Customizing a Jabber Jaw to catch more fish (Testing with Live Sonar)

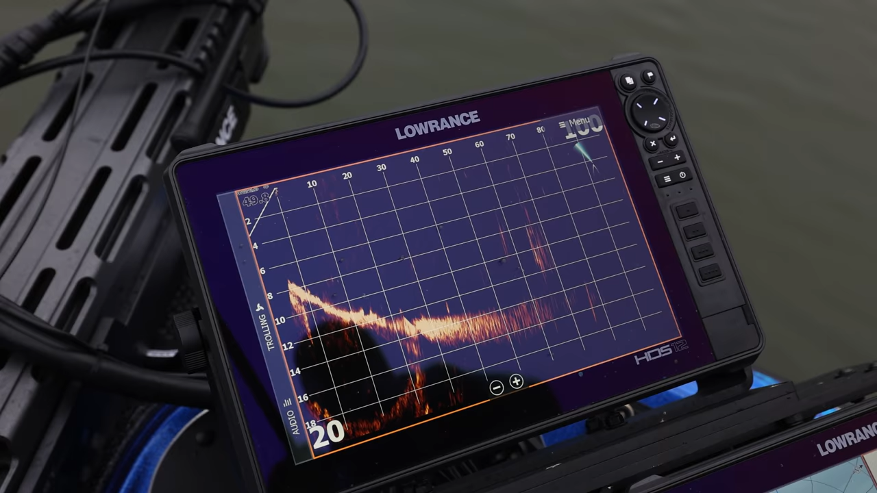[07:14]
deep look at it one more time longer cast probably 80 it's probably 100 feet right there 80 feet 100 feet I go ahead you can see it runs about two two and a three feet right there I'm gonna say it's at three feet barely see it sorry it's two doesn't come out okay so
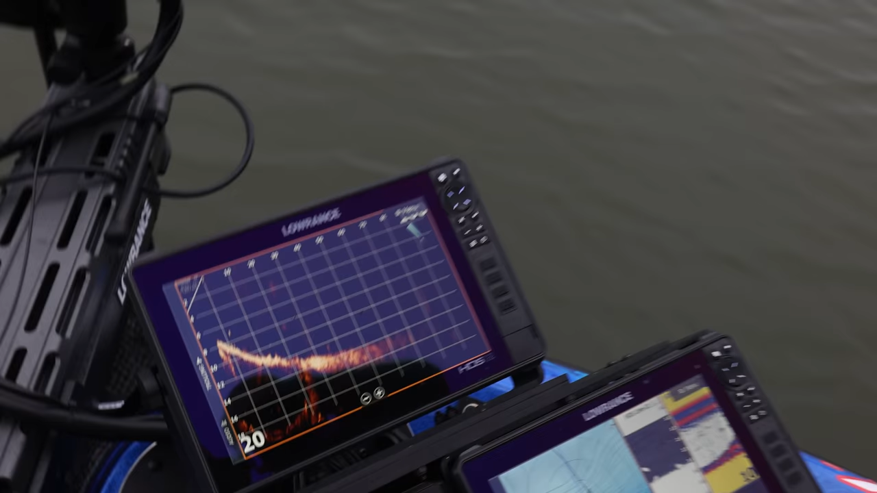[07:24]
this is the thing that is what is so cool about this bait and I wanted to see this and show you guys ultimately I can